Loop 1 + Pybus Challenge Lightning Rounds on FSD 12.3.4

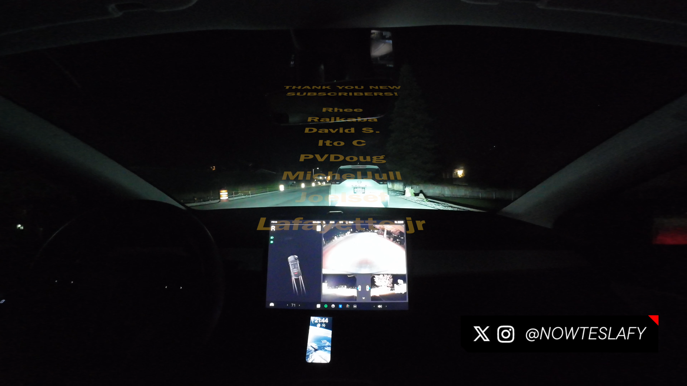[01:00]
button i get those notifications and i will give you a shout out thank you again so much all right so we've got our destination in all right we actually have the ability to uh enable it right now so i'm gonna go ahead and see what happens we've got the auto speed set we have some construction uh here tonight and let's see how test loop one does so
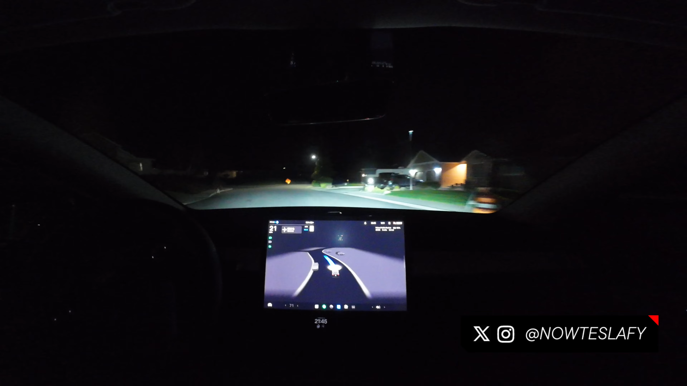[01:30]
if you watched my last video check that out up here uh you'll see the original challenge i had for fsd since i started at the beginning uh crept back up it had been solved for quite a while essentially it was um as simple as obeying a right turn only lane and um it has pretty consistently failed it seems like uh every uh two out of three
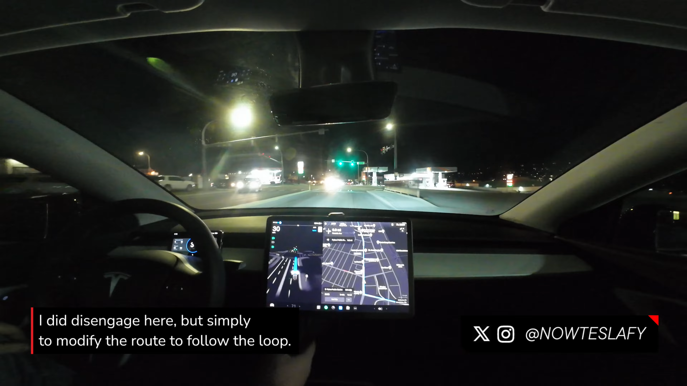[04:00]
okay lane change here i am not sure why another lane change hopefully uh lane change shenanigans aren't back
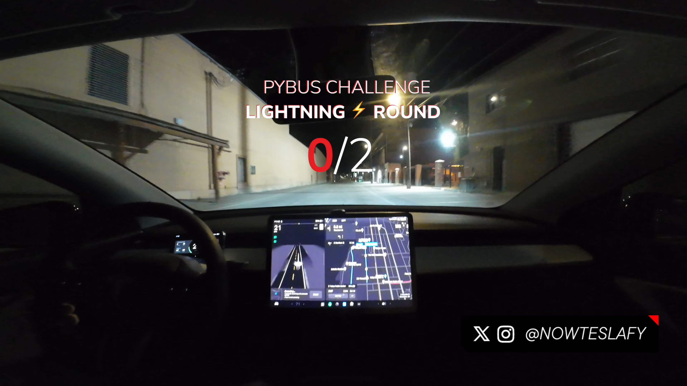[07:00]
only okay so and i didn't leave a voice message before so we'll do that this time car was going straight in a right turn only lane again going straight in a right turn only